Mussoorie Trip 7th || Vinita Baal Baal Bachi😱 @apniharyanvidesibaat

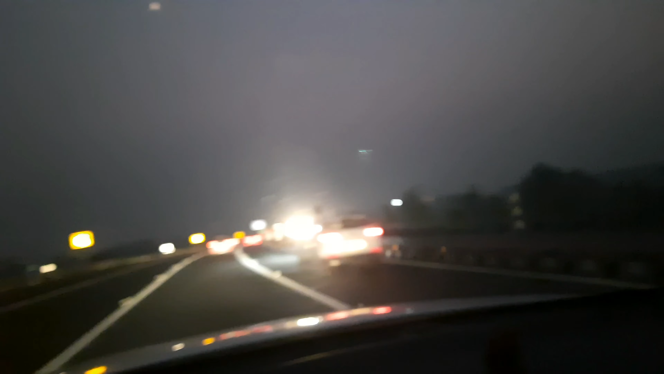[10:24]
ये टाइम है और रात हो गई है बिल्कुल, गाड़ियाँ सू सू करके जा रही हैं। ये देखिए इस तरफ रेड और इस तरफ वाइट, अभी कोई जाम वाम नहीं है और गाड़ी चल रही है फर्राटे से, लेकिन लेट तो हो ही जाएंगे।
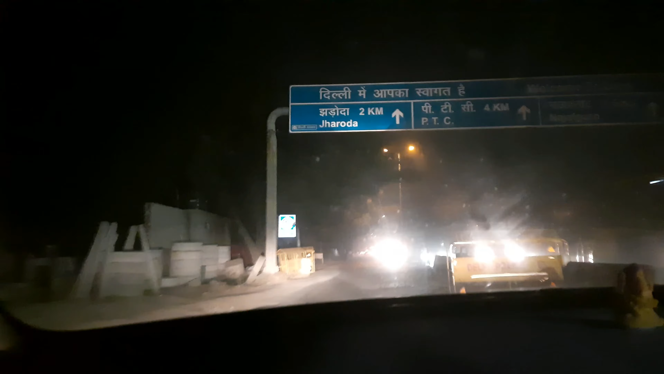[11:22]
लो जी आ गए हैं, हो गई है एंट्री दिल्ली में,
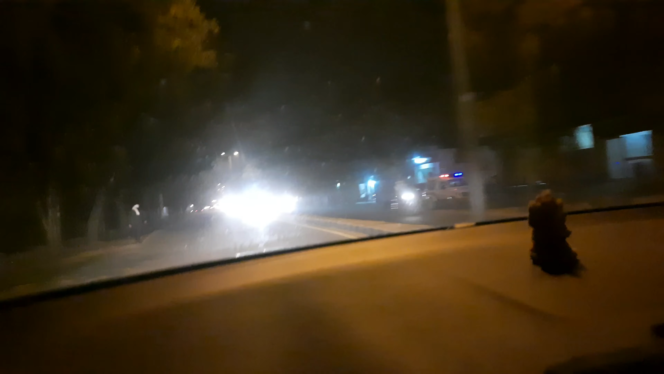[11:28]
और अभी हमारा घर यहाँ से 10 किलोमीटर के करीब है, 9 या 10।